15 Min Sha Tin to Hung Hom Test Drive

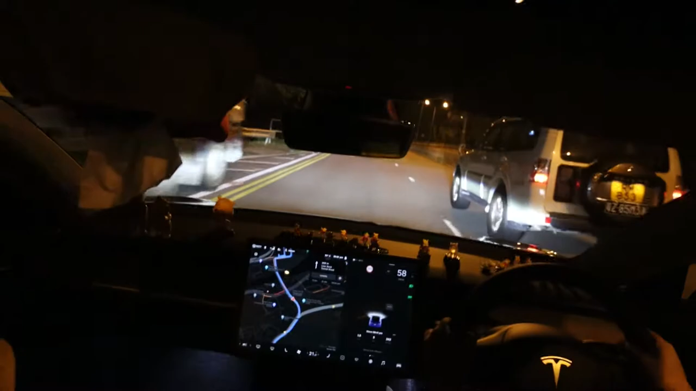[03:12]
好坦白這條上斜的路我平時上班我都可能可以70km因為平時要上班實斜就會在這裏開始不要那麼嚴重應該去到大圍的位置直出吧再看一次直出吧差很軟
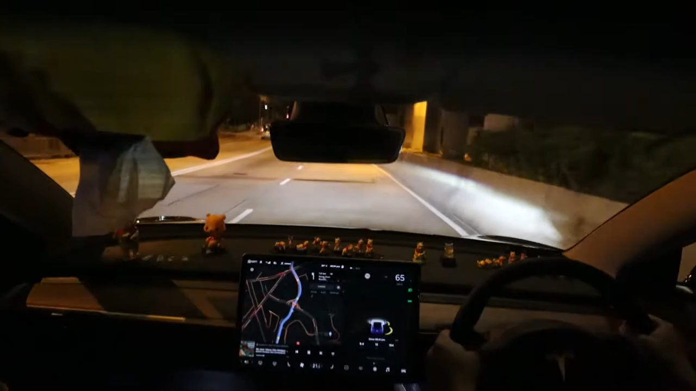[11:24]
好像這裏70公里這個中數人有行車在宮珠島出門我們先去旁邊的巴士也不會阻礙前面有攝影機,但我正在走50公里前面有個Sparse切入紅水